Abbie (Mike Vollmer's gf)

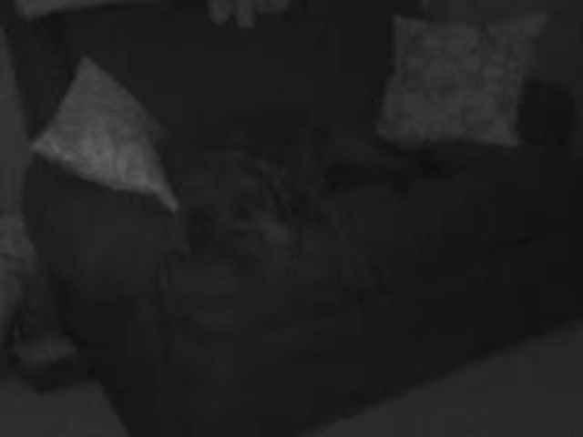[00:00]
Okay, so she's not doing anything right now, but look at that. Look at that cuteness.